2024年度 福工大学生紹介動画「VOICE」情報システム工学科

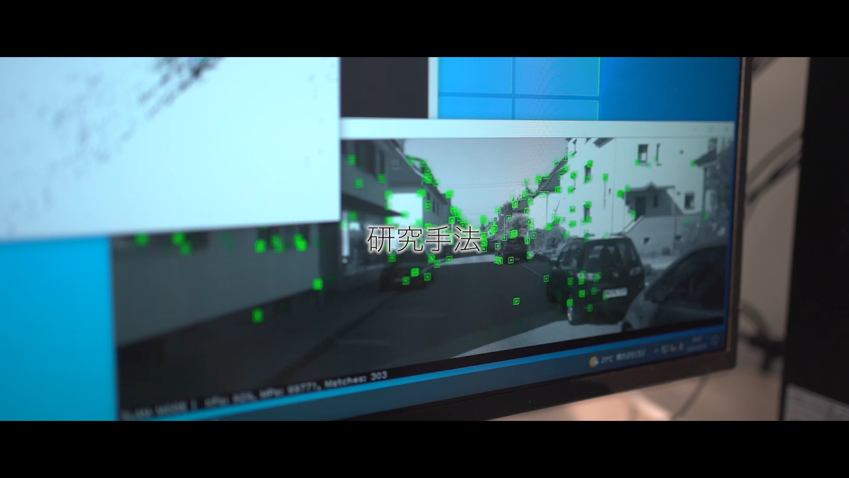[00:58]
この緑のポツポツはこの特徴点といって窓枠だったり、
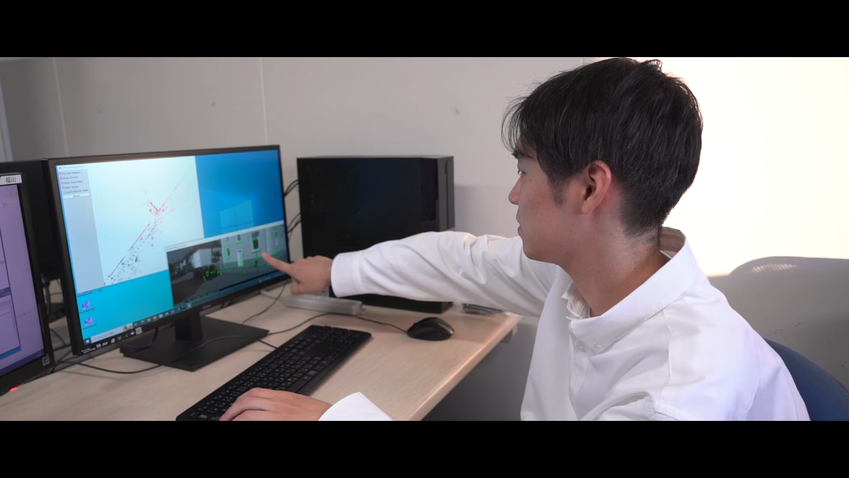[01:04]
その特徴点を赤だったり黒だったりの点で描画されているのが分かると思います。